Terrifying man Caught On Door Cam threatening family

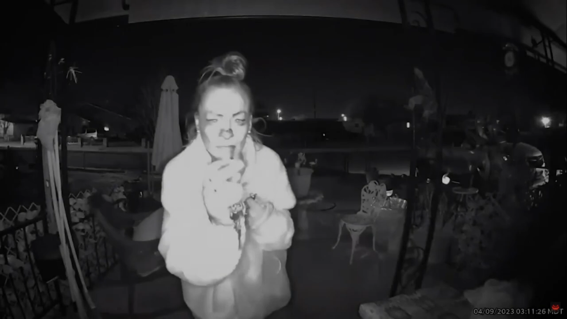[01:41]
this clip was captured at three in the morning on april 9th 2023 it happened in albuquerque new mexico
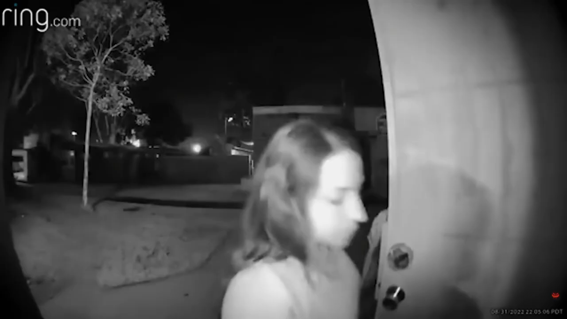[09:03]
oh my god that's just a kid oh he scared the crap out of me shut it
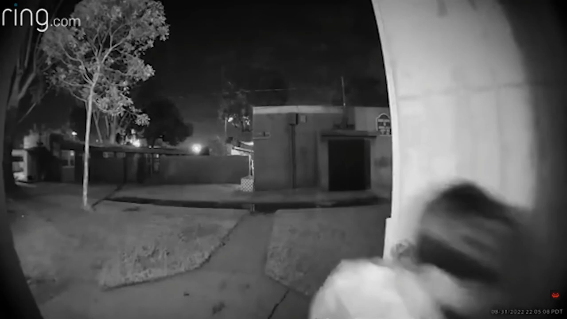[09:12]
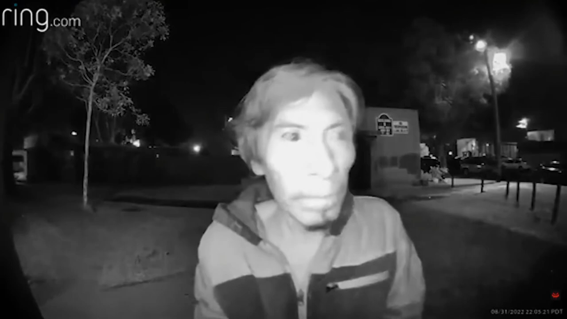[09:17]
oh my god look at that fucking smack face
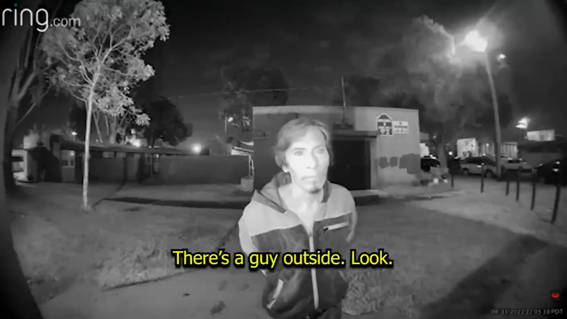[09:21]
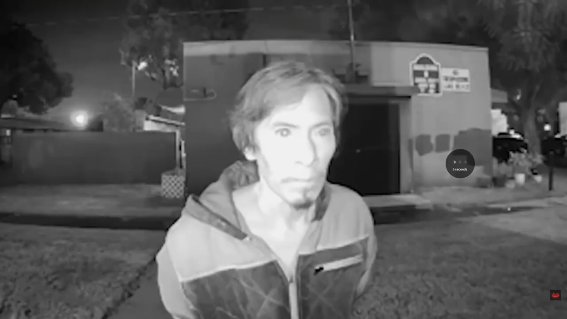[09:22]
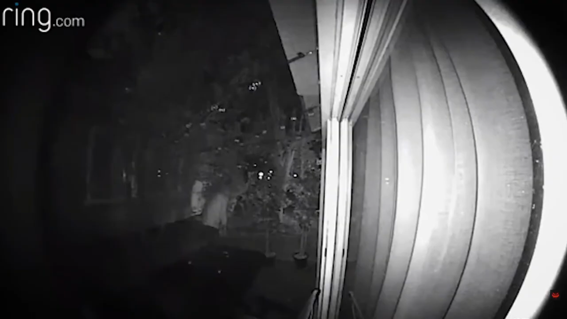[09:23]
excuse me my friend i see you there you cannot hide behind my tomato plants come out
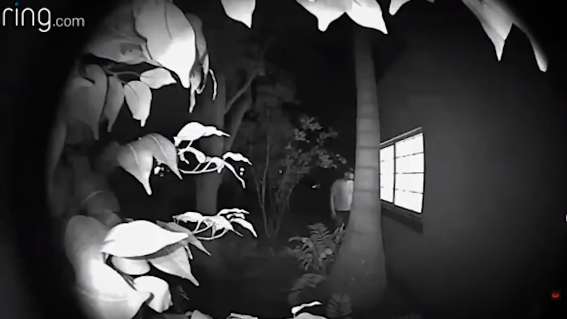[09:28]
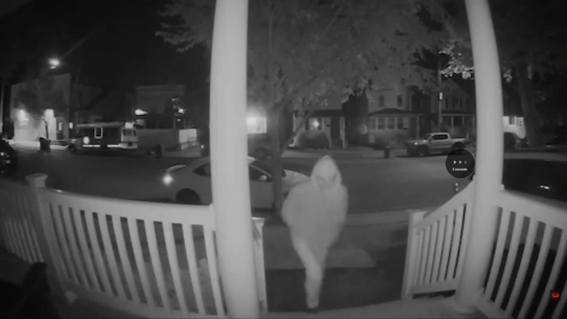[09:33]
fucking peeping tom mate peeping tom you can see the man is wearing some kind of mask with a drawn-on mustache
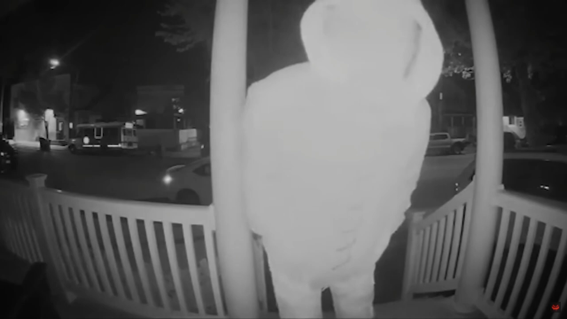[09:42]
on his phone he sees the man looking inside through his windows and trying to open his door to this he immediately threw on some clothes and went outside to confront the man